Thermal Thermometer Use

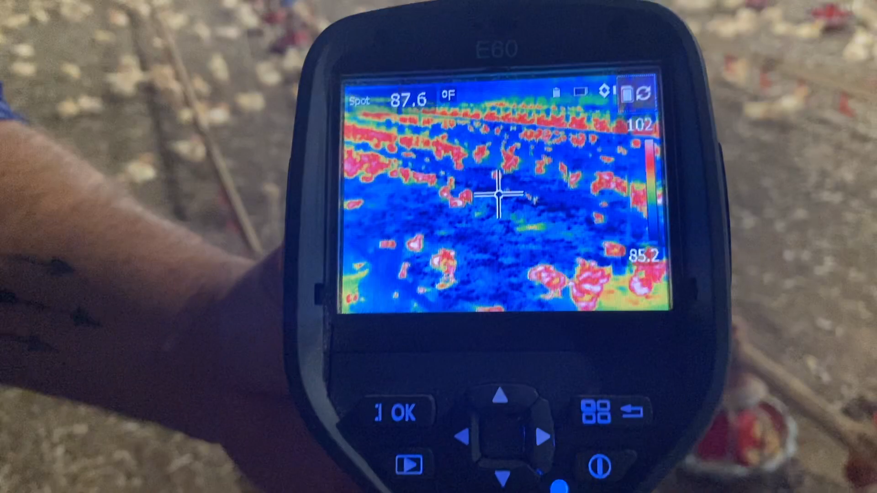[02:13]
On screen: spot 87.6°F
It shoots a picture of what you're looking at. It's got a laser pointer where you can pinpoint
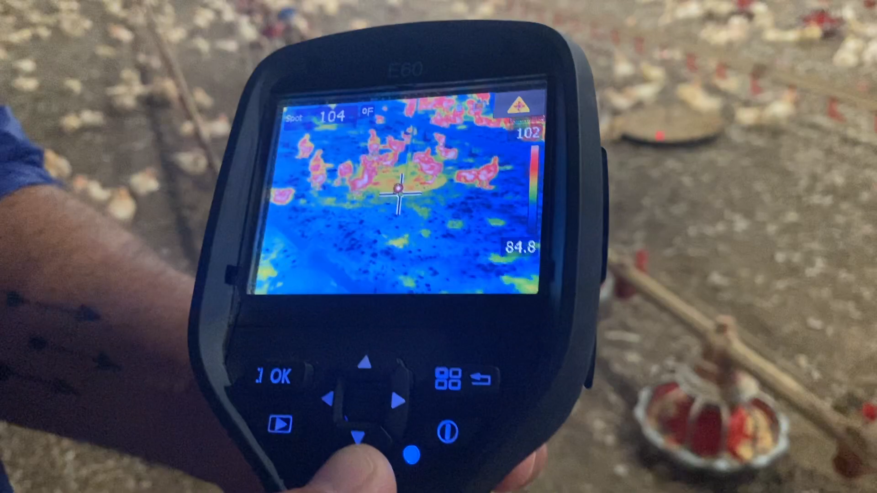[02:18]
On screen: spot 104°F
a particular area that you're looking at, and that corresponds to the crosshairs in the middle.
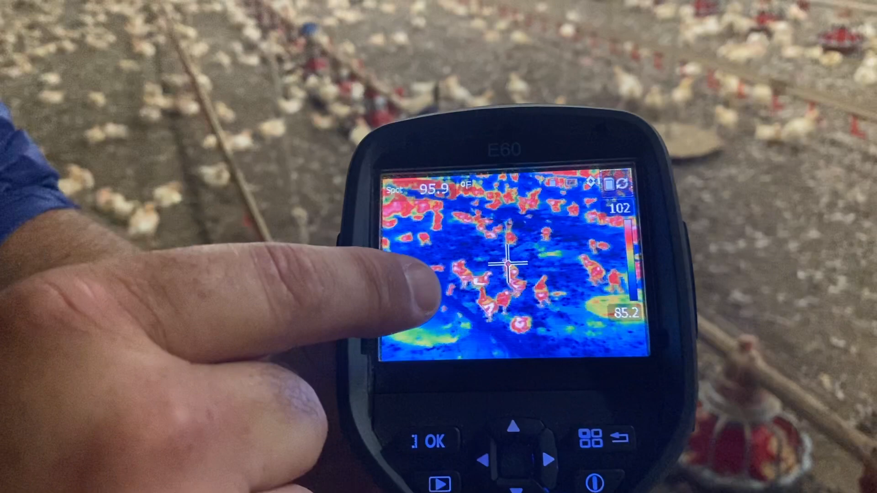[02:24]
On screen: spot 95.9°F
All right. The chicks, they are running, that chick right there is running 90, 97, 96 degrees. The litter temp, or this feed pan right here, is running 88.
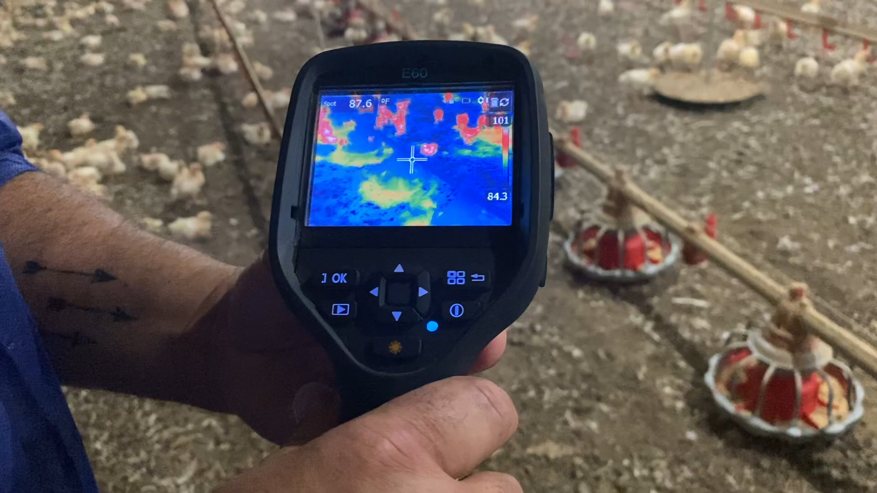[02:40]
On screen: spot 87.6°F
So that shows you. The warmer the object is, it comes through as a red color.
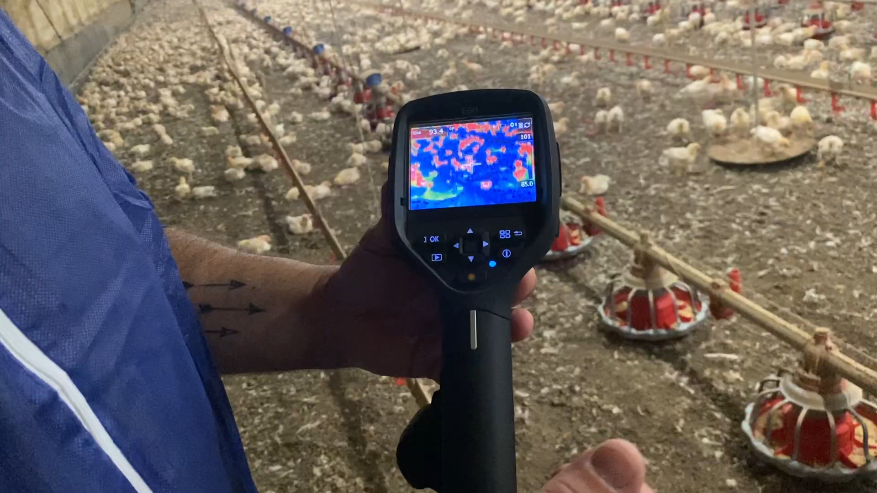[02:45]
The cooler it is, it'll be a blue color. And you can just shoot areas in your house.
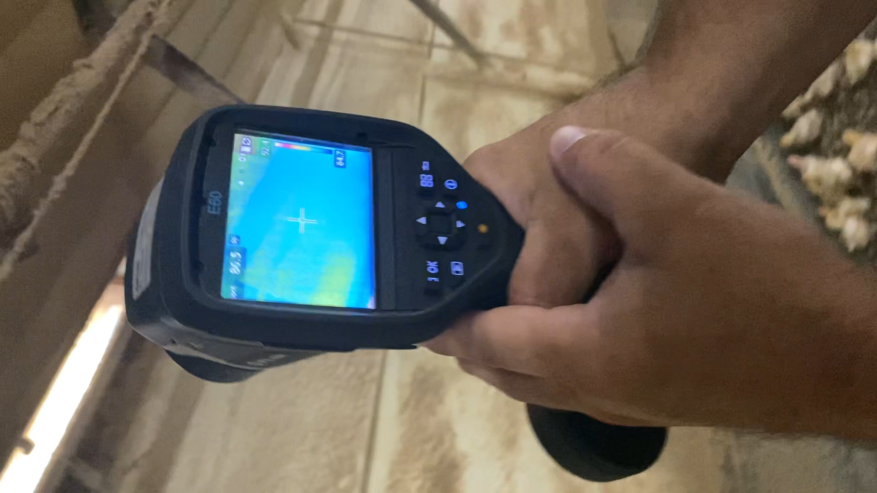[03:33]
And as you see, that area is showing blue. It's 86 degrees.
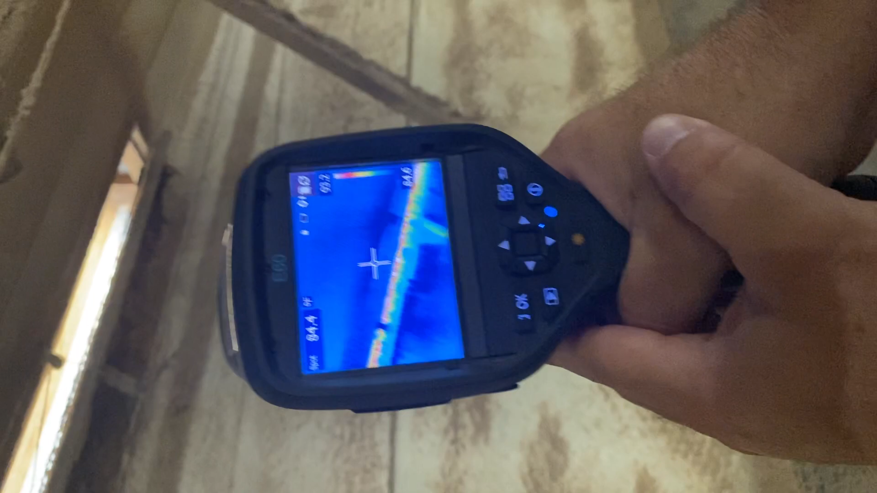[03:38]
If we come on down the wall,
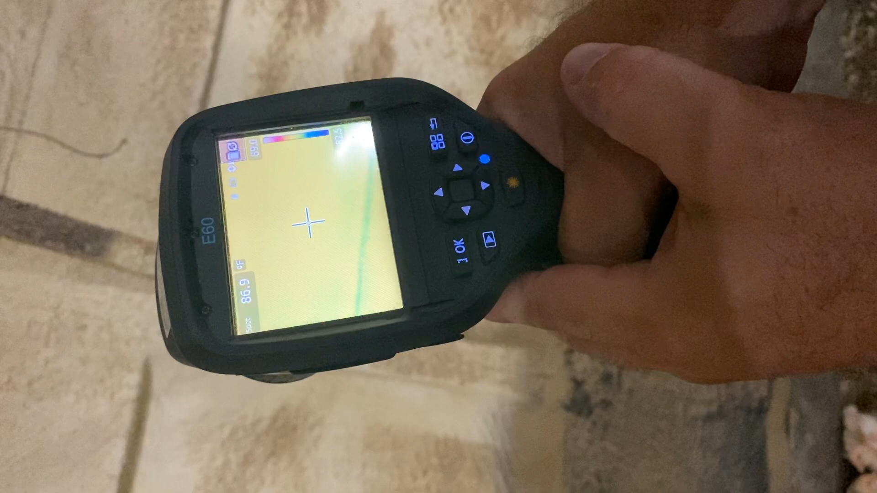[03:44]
it's showing 87 degrees and it's a little bit different color there.
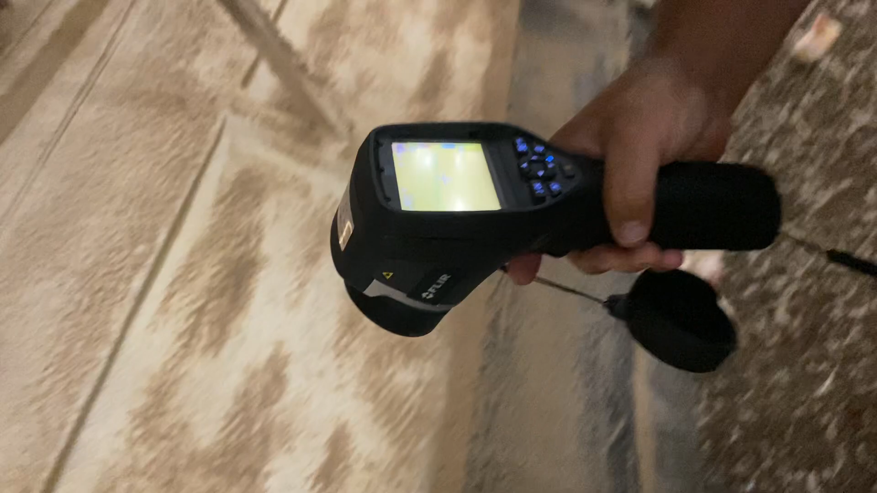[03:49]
So it kind of, and you can also, it's got a, it's got a function where you can, if you find a spot in a house, you can, you can take a picture of it and it'll freeze that picture and it'll save it.
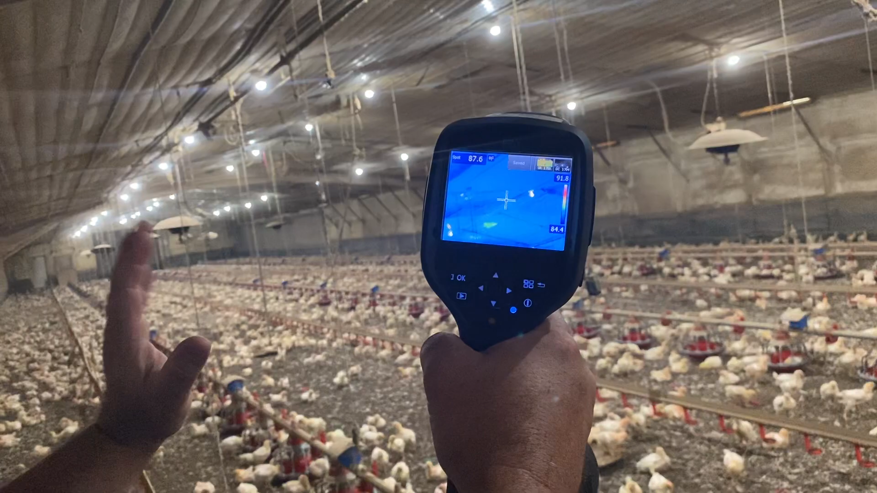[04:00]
So you can bring it up later and, and you can show someone kind of where their issues are and what they look like in their house. All right, folks, that kind of tells you a little bit about what this thing is capable of.